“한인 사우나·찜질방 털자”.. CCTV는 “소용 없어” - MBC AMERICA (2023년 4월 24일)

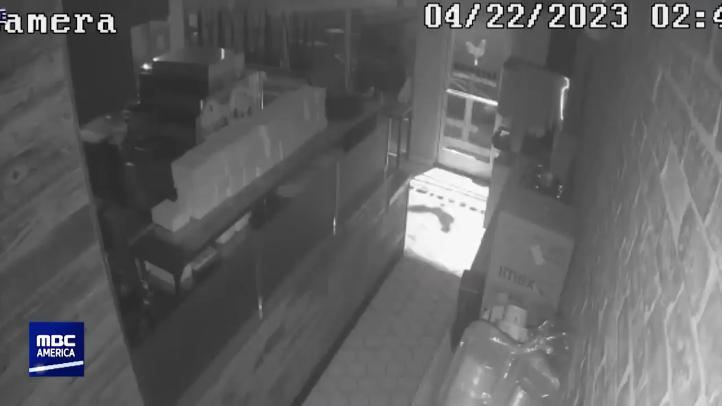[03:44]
영업이 끝난 글랜데일의 한 업소. 갑자기 출입문이 깨지면서 검은색 복장을 한 남성이 가게에 들어오고 뒤이어 한 무리가 들어옵니다.
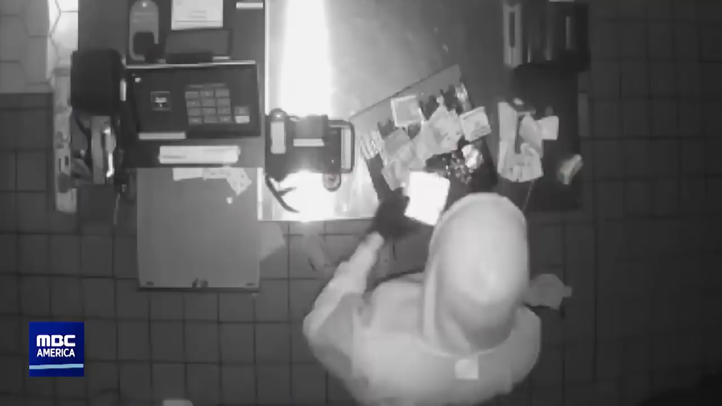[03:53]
거침없이 계산대 이곳저곳을 뒤지더니 현금을 들고 유유히 사라집니다.